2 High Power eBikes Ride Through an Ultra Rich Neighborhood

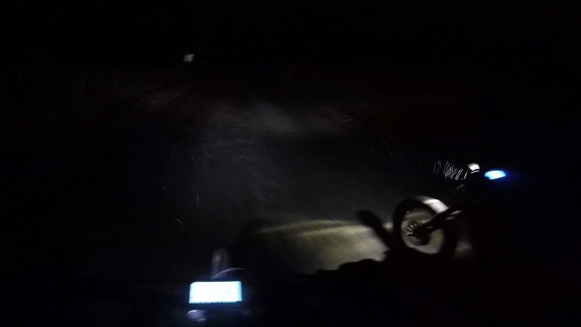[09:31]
So now we're just riding through the middle of a swamp at night on low battery, hoping to not get a flat. And I don't even know if this is a road. Yeah, so that's the bend up ahead. Okay, it looks like we're doing the right thing. Let the people see. Can you guys see the mud on his back? Where is civilization? I know, dude. I only see the first light out there. Yeah, I see one light. A singular light.